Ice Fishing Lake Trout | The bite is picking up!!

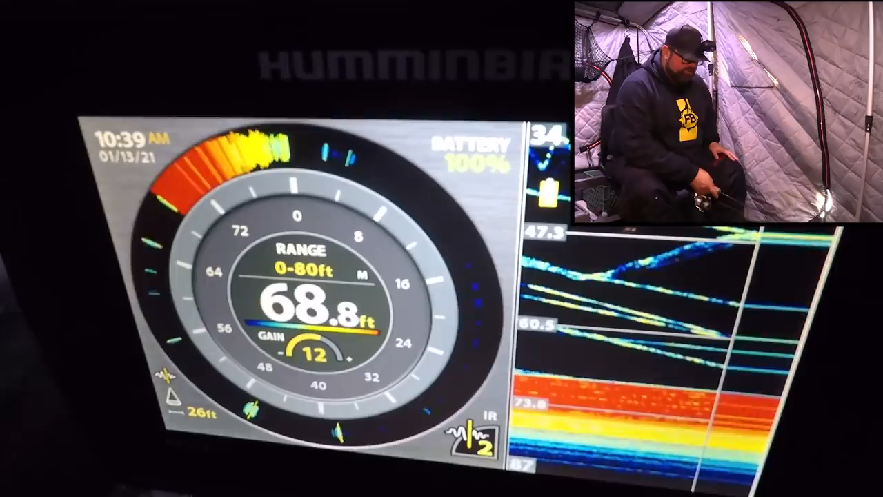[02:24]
On screen: depth 68.8 ft
It came up. It went to my chum now. Come on. Come on. Here we go. Come on.
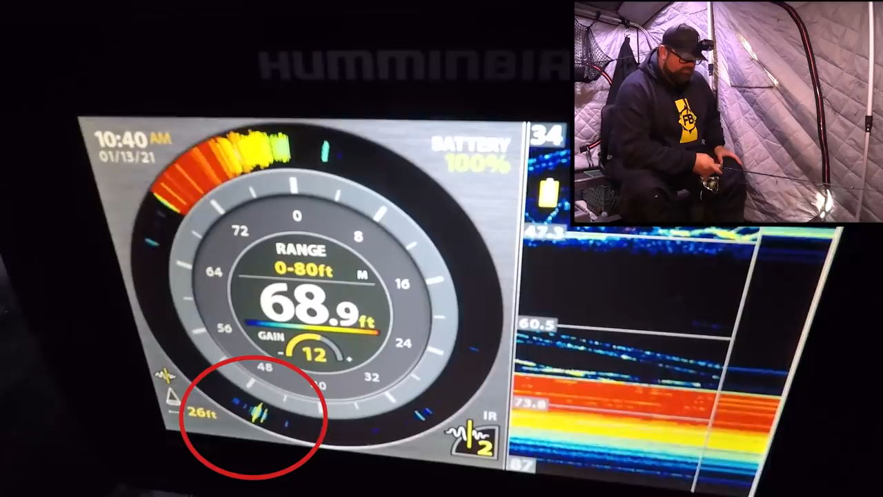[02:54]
On screen: depth 68.9 ft
Got him. Got him. Nice.
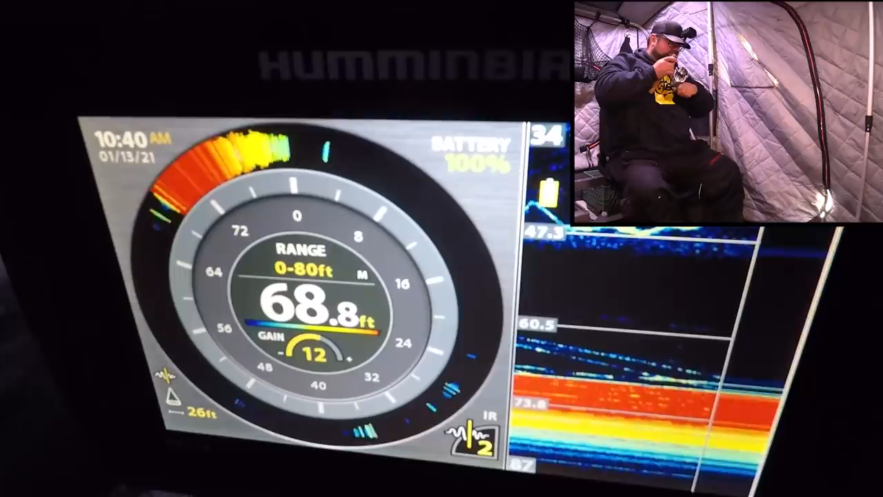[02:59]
On screen: depth 68.8 ft
Fish on finally. Yes. 1040.
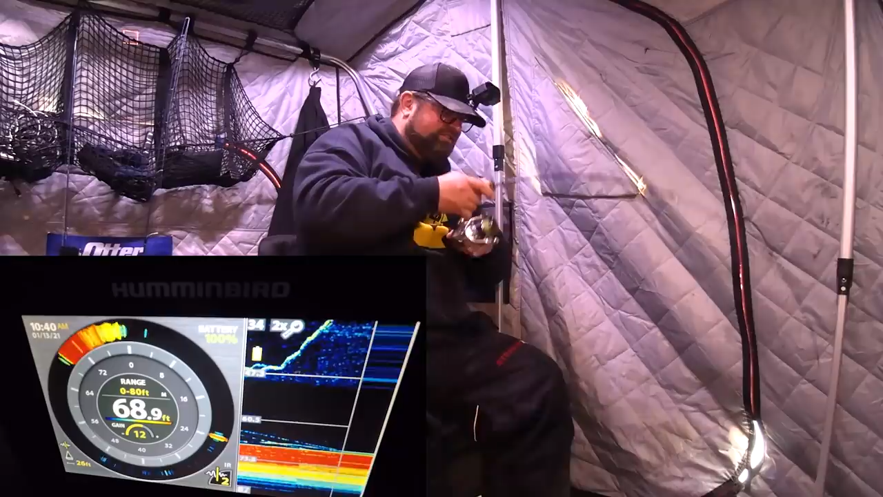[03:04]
On screen: depth 68.9 ft
That's not too bad considering how many fish I have had come through. I just dropped some more chum down and that fish actually had come up and looked like he ate a piece of chum and then moved on to my spoon.
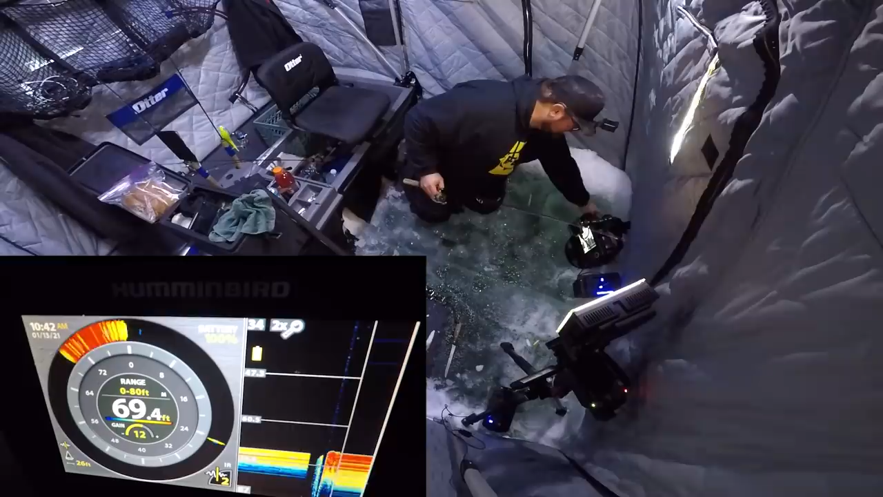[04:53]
On screen: depth 69.4 ft
Ooh another mark down there. Another mark at 24 feet. Let's drop down. Could be that. Oh look at that mark. Come up. Just flew at me. Come straight up. That wasn't even the mark that I was dropping to. Come on. Come on. Tighten that drag for the hook side. Here comes another one from the bottom too. We're halfway. Come on. Oh come on.
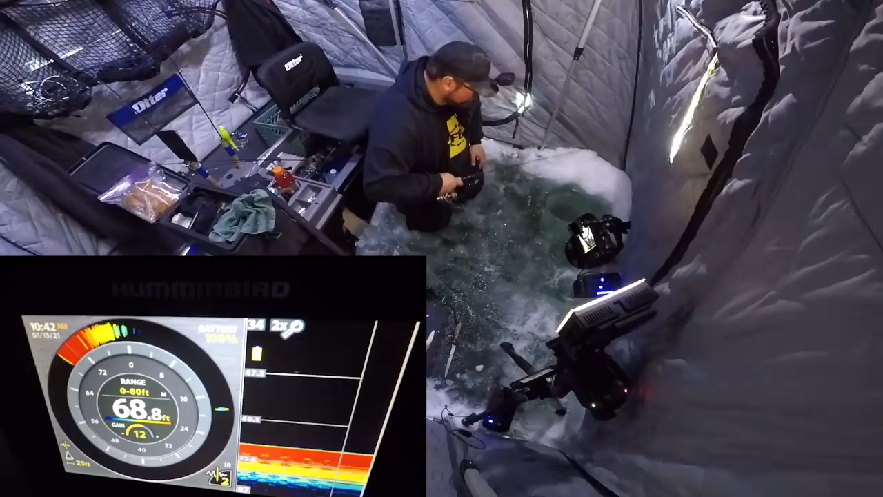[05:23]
On screen: depth 68.8 ft
Well that was like insane like right away. Oh man. Got a little battery on me.
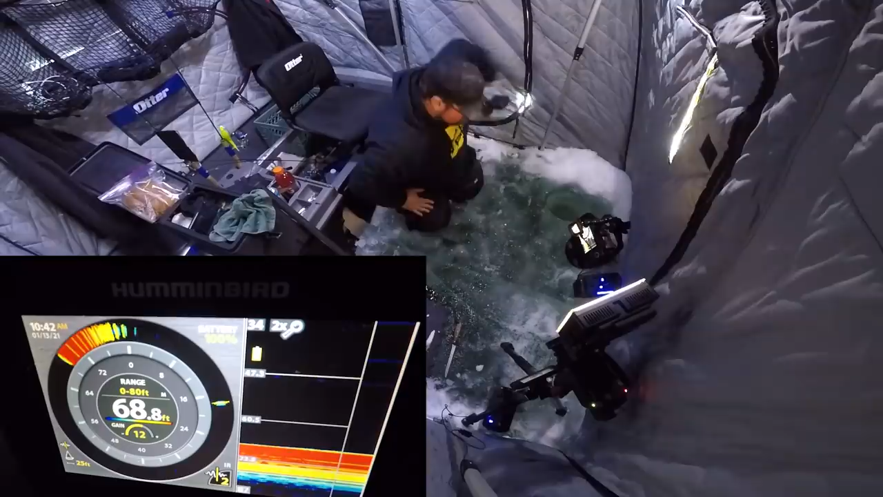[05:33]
On screen: depth 68.8 ft
I gotta get this fixed quick. Okay well that was a fish and then two marks right after so things are looking up. Things are looking up.
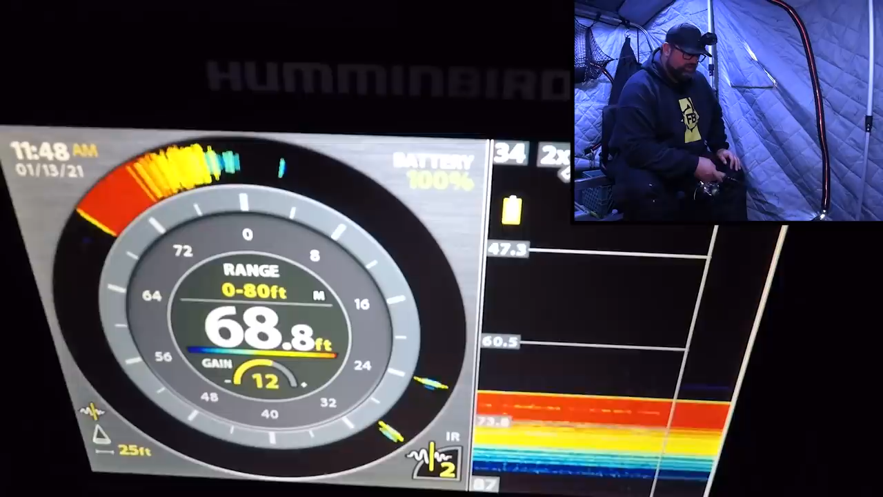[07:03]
On screen: depth 68.8 ft
He's bumping it but he's not crushing it. Man they've been so tentative today. Like they're chasing hard but they're not opening their mouth and eating. I'm gonna drop it right past him. He's following it down. Stop though. Okay. Let's try this again.
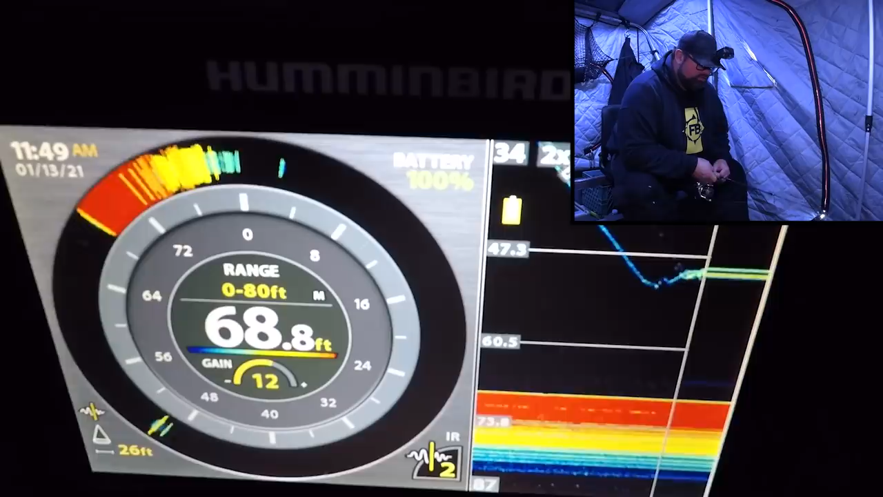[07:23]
On screen: depth 68.8 ft
Try this again. Come on. Come on. Again. Come on. Got him.
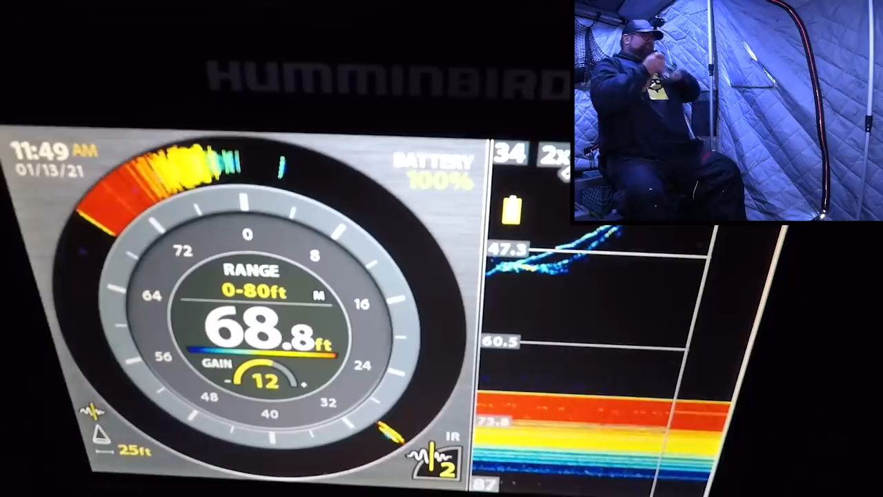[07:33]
On screen: depth 68.8 ft
Got him. Got him. Nice. Worked for that fish a little bit. That was deadly.
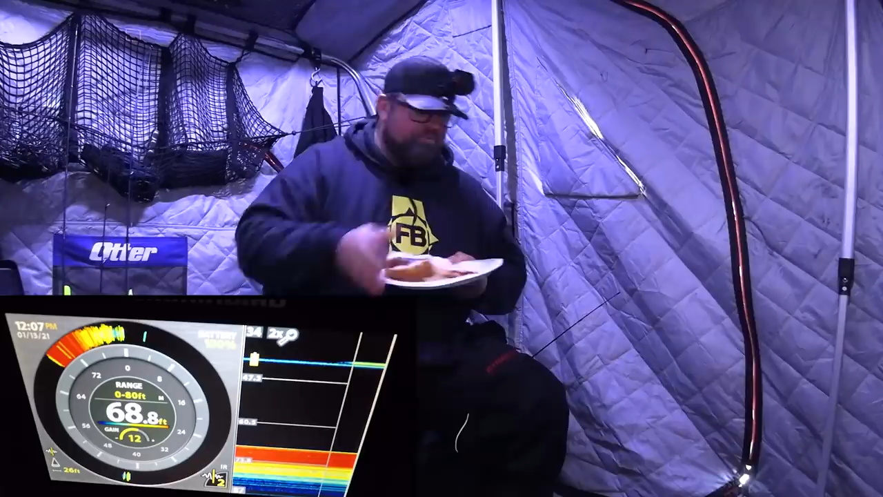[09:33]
On screen: depth 68.8 ft
Mmm. Mark. Mark. Oh, come on.
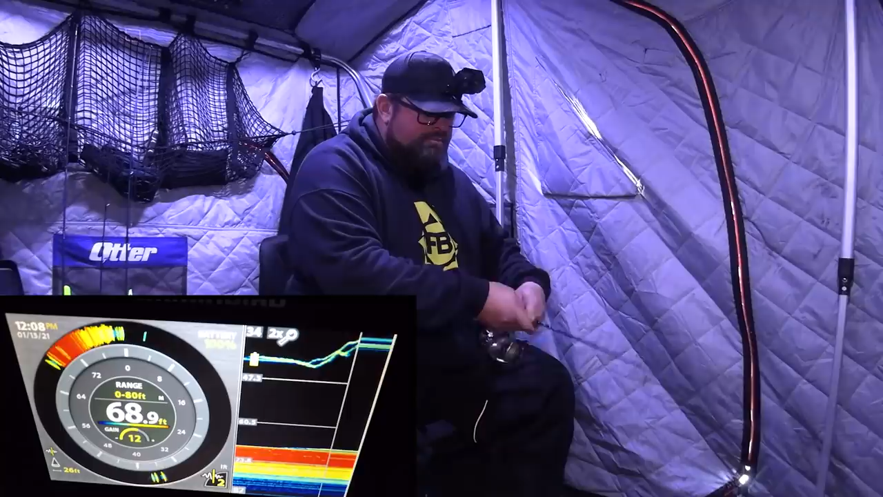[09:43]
On screen: depth 68.9 ft
Got him. Got him. Nothing like a mid-smoky break right there. Yes. I'm telling you what, there is a change of attitude in these lakers compared to the last few days where I've been out here.